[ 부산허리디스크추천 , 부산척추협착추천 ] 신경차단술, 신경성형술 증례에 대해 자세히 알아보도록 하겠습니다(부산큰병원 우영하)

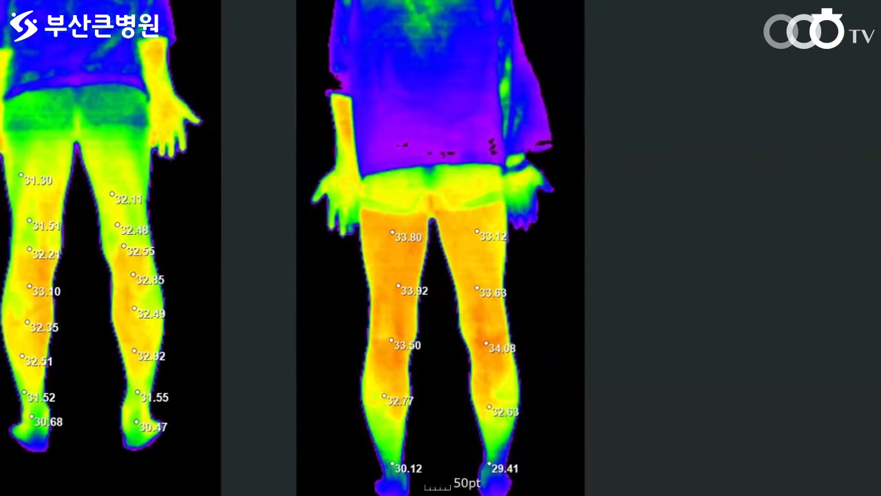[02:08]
시술하시고 나서는 한 2도 정도 차이나게 33도 이상으로 올라간 소견 보이고 있습니다.